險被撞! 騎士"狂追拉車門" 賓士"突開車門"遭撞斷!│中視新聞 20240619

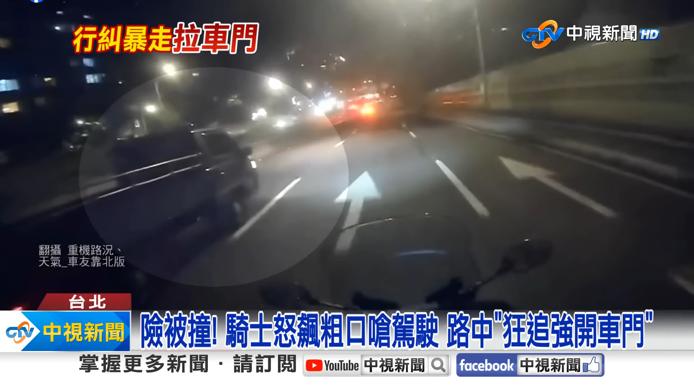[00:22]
螺絲府路上金線場面讓人捏碼冷汗再把鏡頭轉到桃園休旅車劇烈搖晃卻沒停下 繼續望前開硬生生把路邊賓士車車門給撞斷後方民眾驚呼連連